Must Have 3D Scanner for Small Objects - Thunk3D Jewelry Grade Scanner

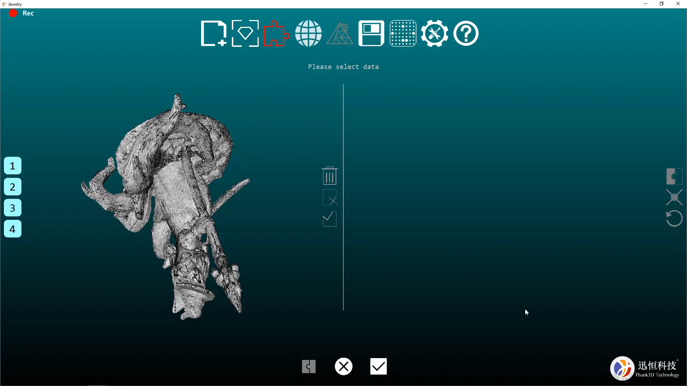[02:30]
I didn't just do a second scan. I did a third and fourth as well at all different angles.
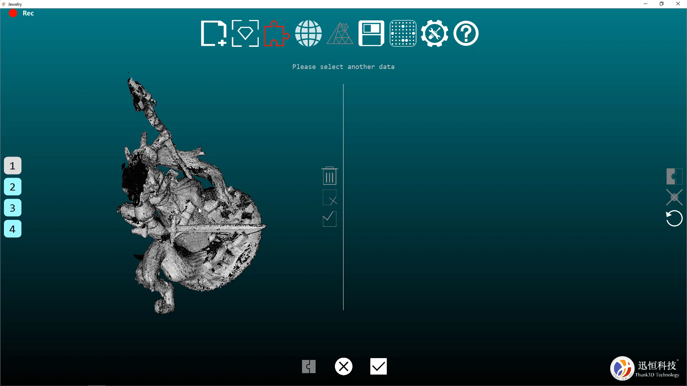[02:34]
So now I can put them all together and make a solid model. But before that, I have to make sure that they're all aligned.
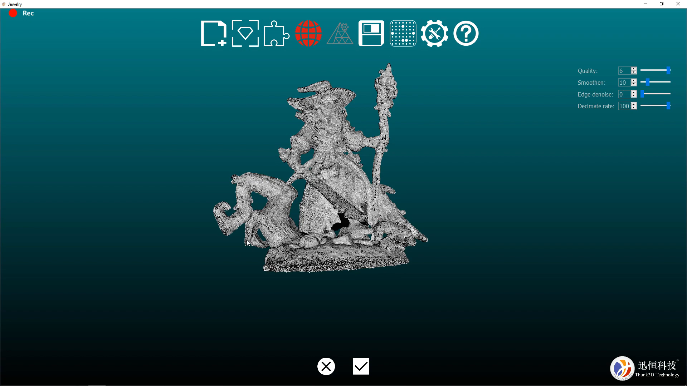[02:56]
Everything is all in place and ready to turn into a mesh. There are some quality and smoothness settings that you can mess with on the top right hand side of the screen.